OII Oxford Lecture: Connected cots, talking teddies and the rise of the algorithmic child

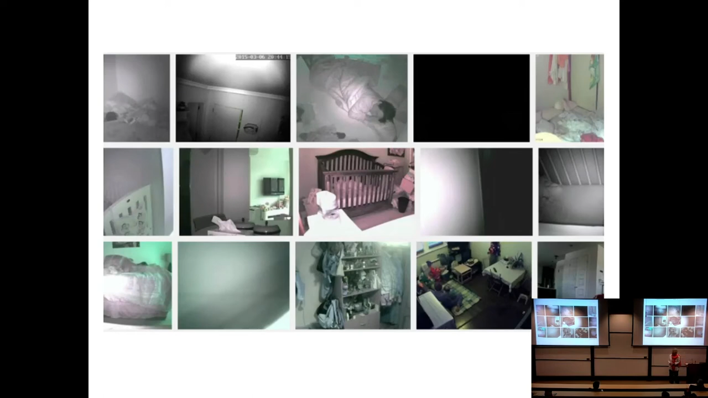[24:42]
it was just, you know, one set of examples but again, just to show you how severe these data hacks could be, this is a screenshot taken from a website called spycam.cdn7.com which basically was a website revealing images of people's homes through hacked baby monitors. Now, again, I raise this not because any direct harm came to those children, it didn't, I think the parents are fairly freaked out in a couple of cases parents reported having voices coming out of their digital baby monitors, clearly that would be very distressing but no child was harmed.